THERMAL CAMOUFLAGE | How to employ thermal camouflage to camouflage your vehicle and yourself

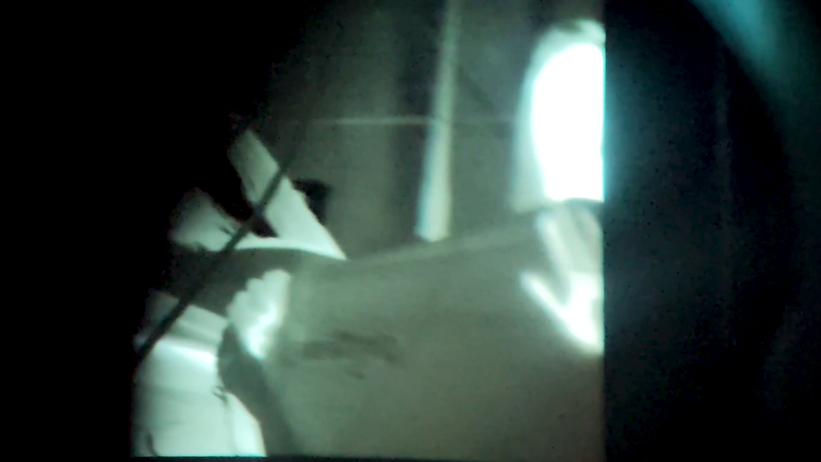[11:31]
my hand against the inside of the tarp here so I should be starting to transmit some sort of heat through the tarp and then
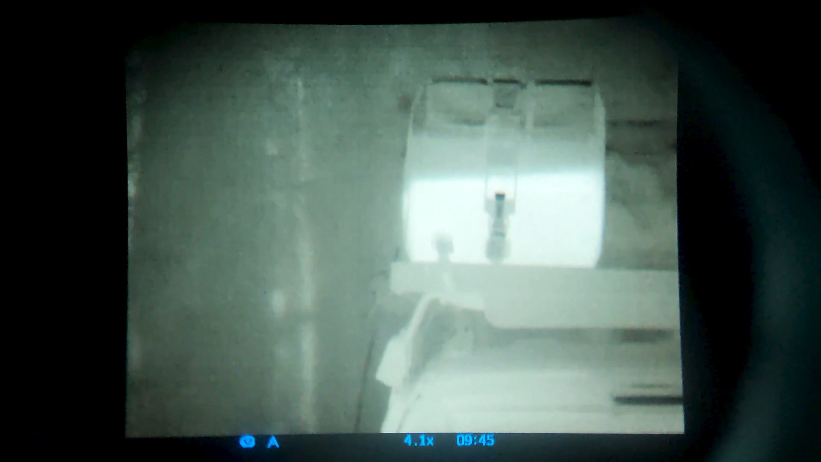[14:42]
in the water tank because the water is going to retain its temperature for longer than what the plastic insulating water tank is or the metal of
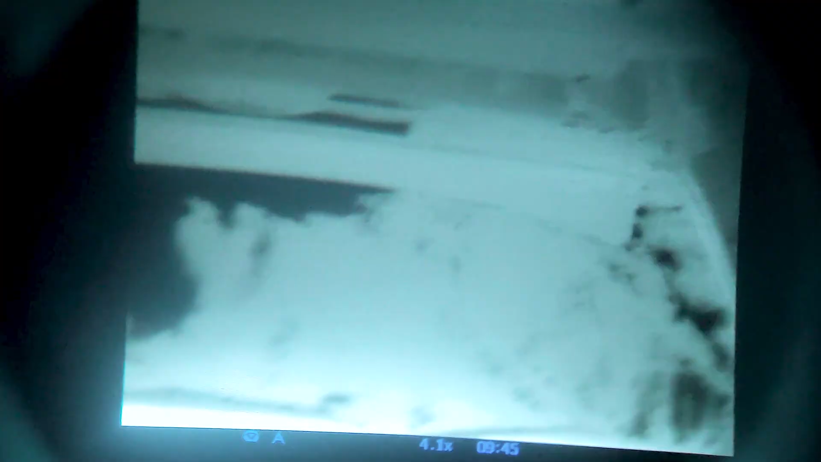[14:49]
the roof rack similarly you can see the level of the fuel inside the jerry
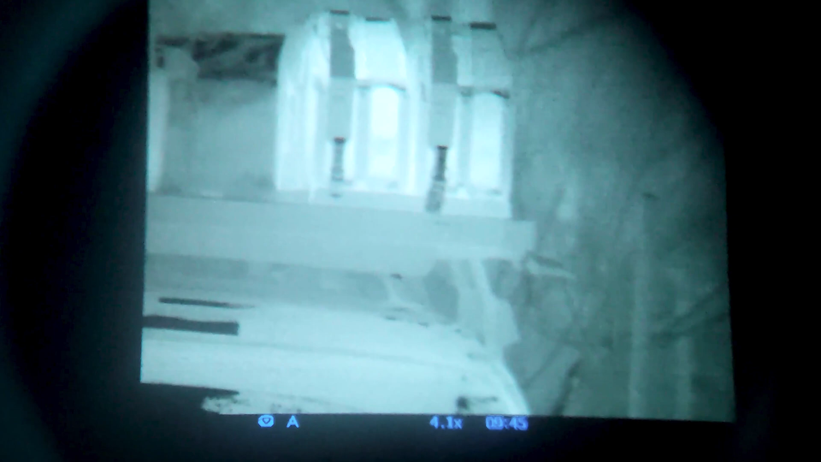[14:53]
cans and i've emptied the right hand side one out to put some fuel in a motorbike so you can see that there's different levels of fuel
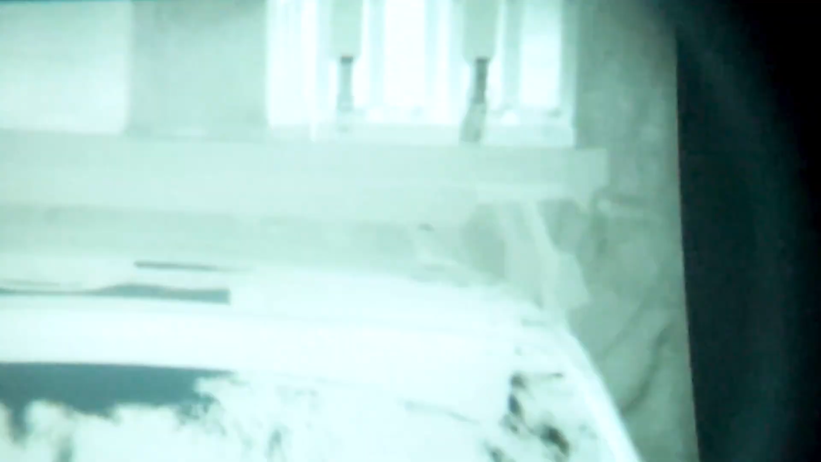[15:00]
in the jerry cans and the same is going to apply to the environment where things are